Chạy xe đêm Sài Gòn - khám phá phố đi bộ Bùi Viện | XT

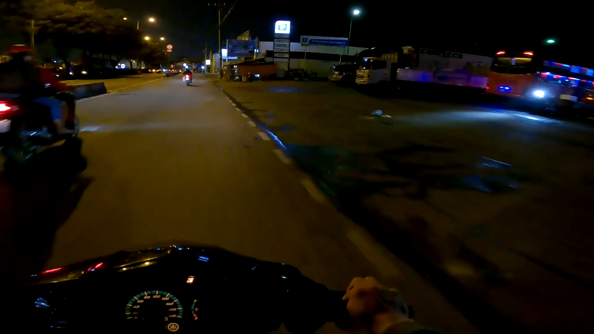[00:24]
đêm rồi tôi lang thang phố vắng. Đây là xe đúng không?
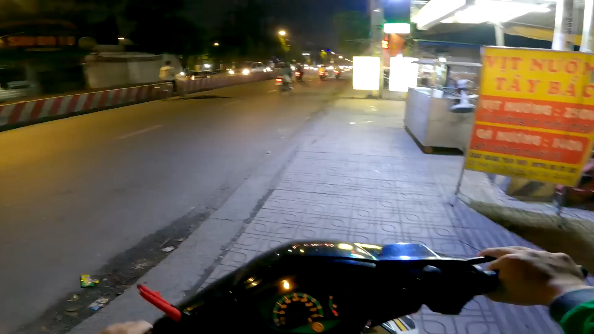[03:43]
và mình thấy là Sài Gòn về đêm khá là đẹp, khá là nhộn nhịp đấy.
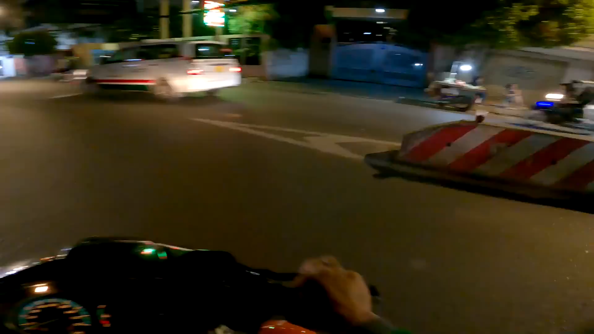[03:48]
Wow.
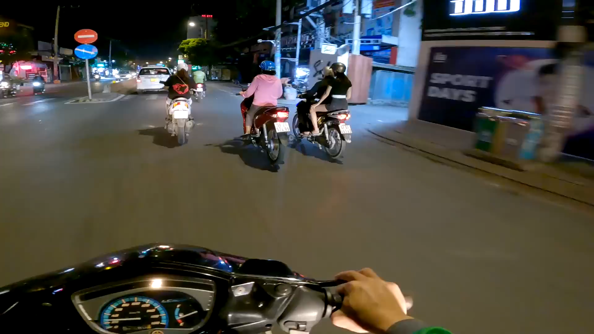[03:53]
Rồi, Sài Gòn thì người ta rất chuộng những cái mũ như kiểu như này. Khá là hay, khá là an toàn.
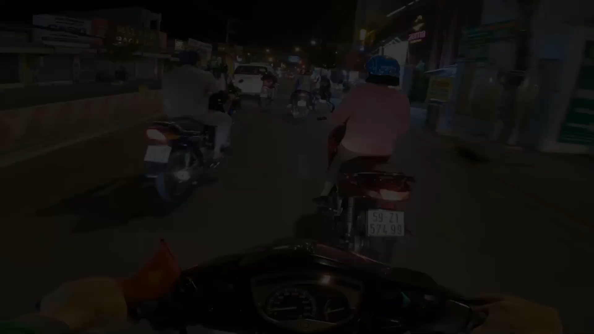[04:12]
Một là ra cái đường chính này, có rẽ được trái đường chính không? Dạ. Có ra đường chính thì cái xong rồi rẽ qua cái cầu cái rẽ phải luôn.
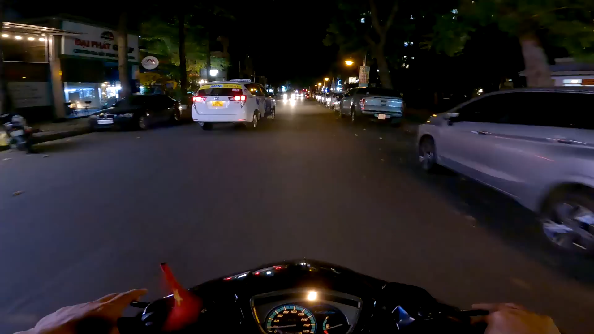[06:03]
Nếu không thì cứ qua khoảng mấy ngã tư thì anh em lại nhìn bản đồ một lần. Cái đấy tùy mỗi người thôi, để vận dụng một trí nhớ thôi mà. Cái khu này sầm uất gớm. À đây đây, anh đã đến nơi rồi. Nó có đường từ ngay cái đường S25 đứng biển á.
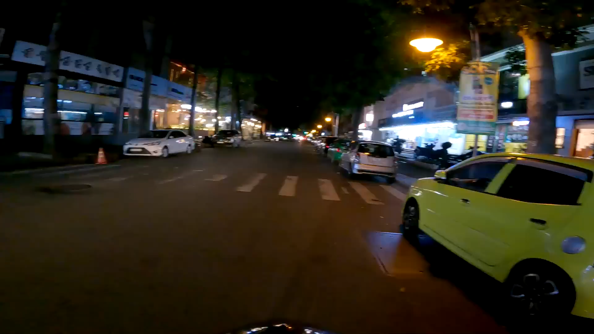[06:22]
À đây, anh đang đứng ở ngoài rồi.
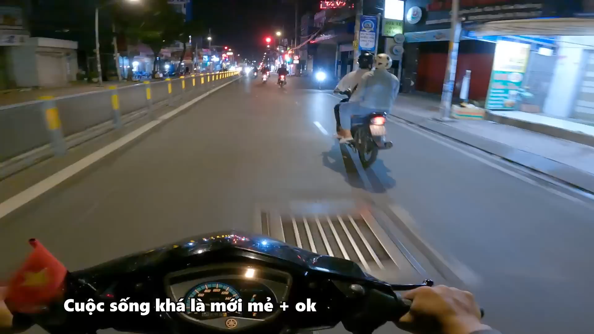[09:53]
Mới mẻ khá là ok. Thế là nhiều cái chi tiêu này nó bị cạnh hơn nhiều lắm. Chưa nhiều. Trước đấy là có ở Hà Nội không?
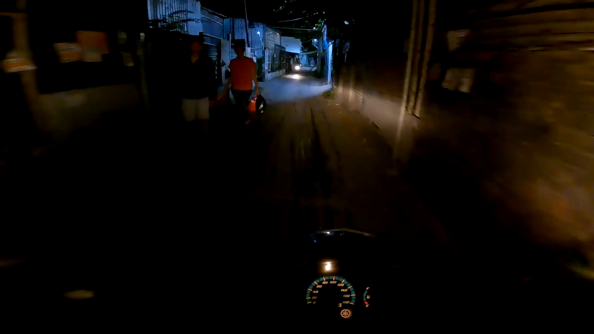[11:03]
Đây là cầu Nguyễn Văn Cừ, nó sẽ nối liền giữa quận 8 và quận 1.
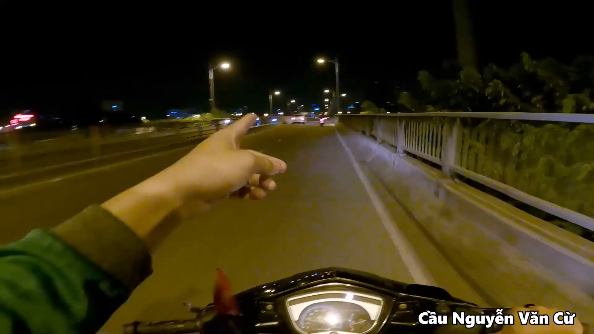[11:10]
Sang bên kia cầu là chúng ta đã sang quận 1 rồi.
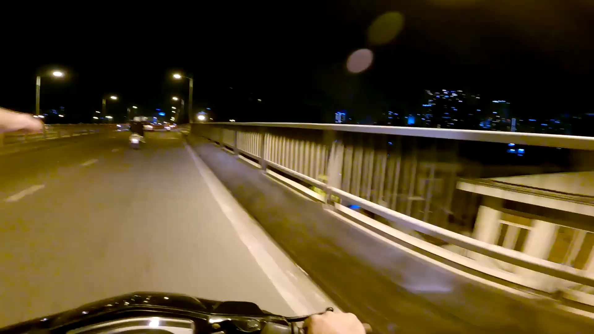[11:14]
Quận 1 thì thường nó là trung tâm của Sài Gòn. Chúng ta đã sang ở bên phía quận 1. Và đây là đường Trần Hưng Đạo.
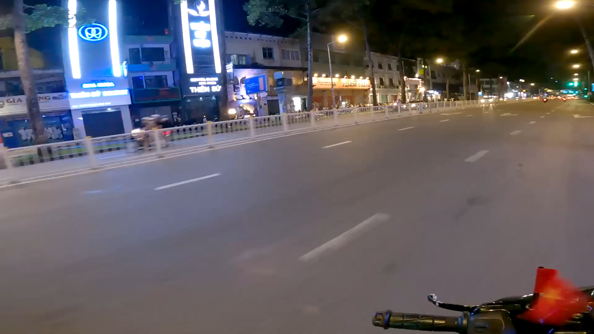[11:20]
Ủa, anh em nhìn đường rộng chưa? Ở bên này thì chủ yếu là các quán nước còn nhiều thôi. Còn nó không nhiều như quán nhậu như ở bên kia. À thì kề này. Bên kia đường khá là thoáng này. Giờ mình sẽ khám phá thử xem trong bùi viện nó có những gì anh em nhá.
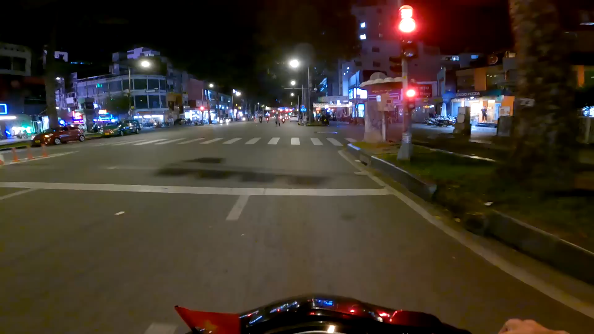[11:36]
Hình như bùi viện sang bên kia rồi phải.
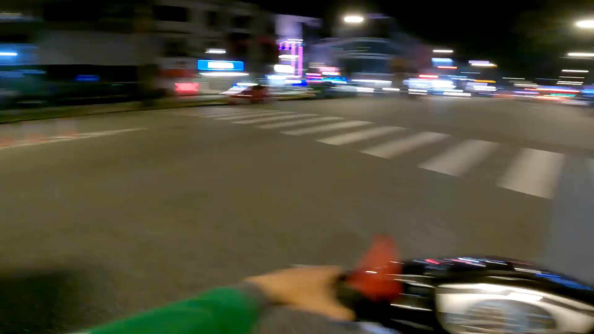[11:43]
Đây là con phố Bùi Viện. À không phải. À đúng rồi.
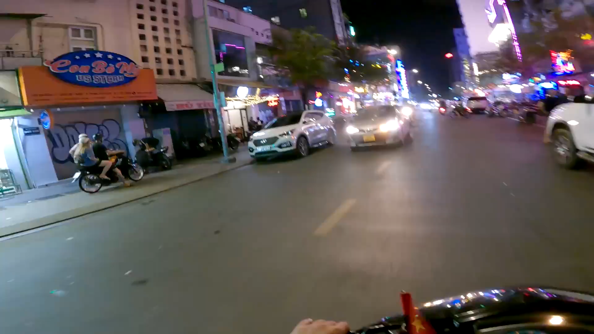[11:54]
Đây phố Bùi Viện đây anh em ơi. Ui cả thật xinh quá. Khá sôi động. Ui mấy thằng còn không nhỉ.
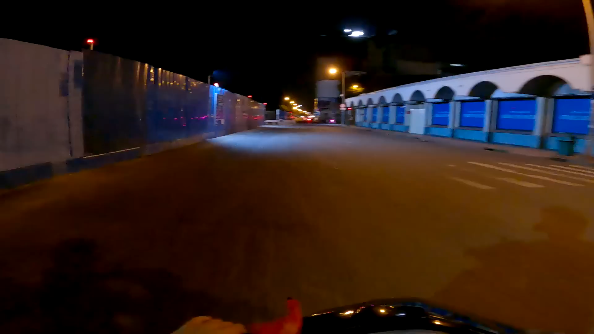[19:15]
Nhưng mà đường bên này như nó đang làm, đang mở đường thì phải nè.
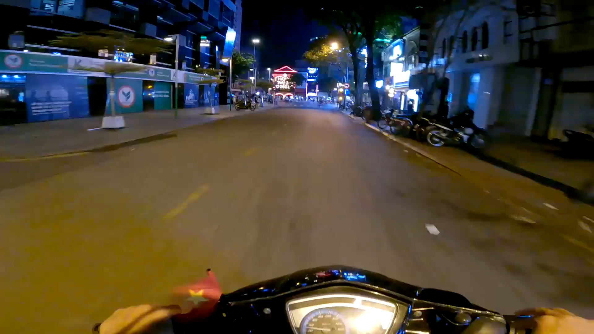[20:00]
Và đây, trước mặt các bạn đây đang là phố đi bộ Nguyễn Huệ. Khoảng 12 giờ đêm. 12 giờ đêm mà sầm uất ghê. Wow.
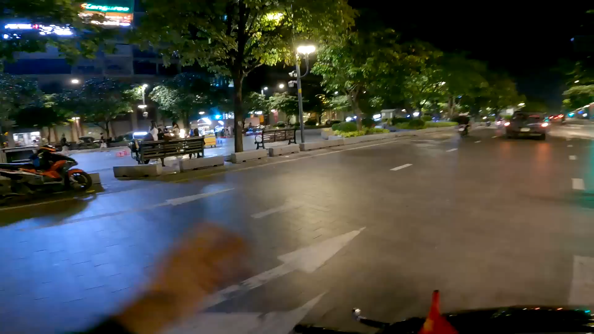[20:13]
Nó sẽ có một cái công viên ở giữa để mình đi bộ, còn hai bên vẫn là đường đi thôi. Nhưng mà vẫn còn khá là đông đấy. Thời tiết thì khá là dễ chịu, mát mẻ.
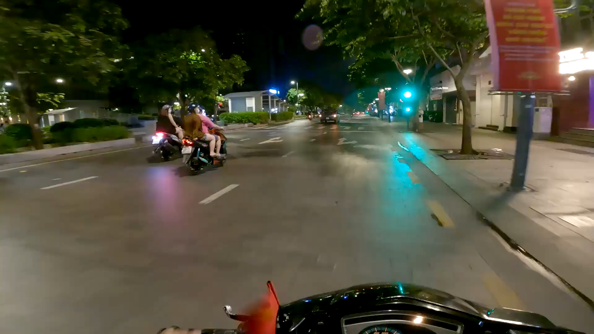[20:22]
Giờ mình sẽ dạo vòng vòng xem thế nào đây. Đây có khách sạn.
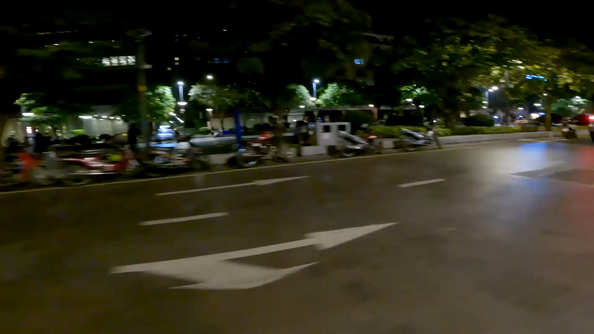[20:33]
Wow, đẹp chưa anh em ơi.
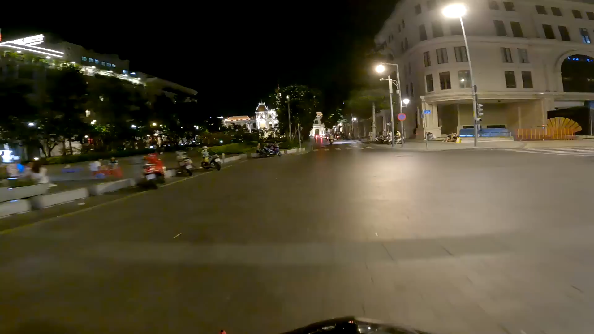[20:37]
Kia là tượng đài Bác Hồ Chí Minh và đằng sau đó là nhà văn hóa thì phải. Mình không rõ nó là nhà gì, nhưng mà rất là đẹp.